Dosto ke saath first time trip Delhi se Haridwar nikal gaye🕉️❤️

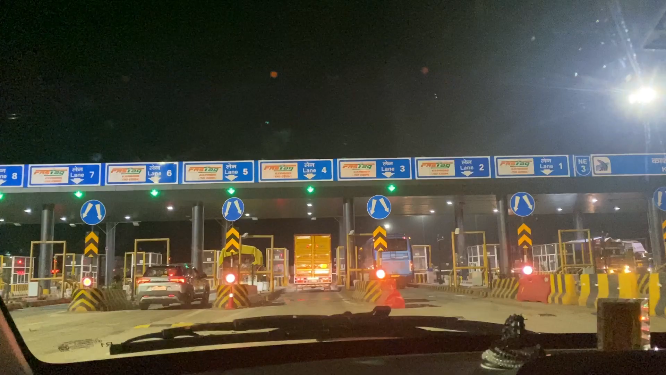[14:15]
अभी हम तो वेट कर रहे हैं ये भाई टोल पे रोक के रुक गए भाई, ठंड लग रही है क्या?
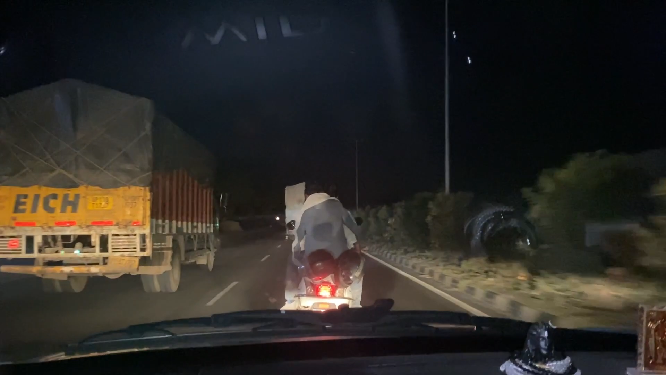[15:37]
गाइस अभी सेकंड टोल पार हो चुका है मेरठ वाला था कौन सा था यूपी वाला टोल चला गया अभी आगे दूसरा टोल हो चुका है अभी तो बहुत ही रास्ता पड़ा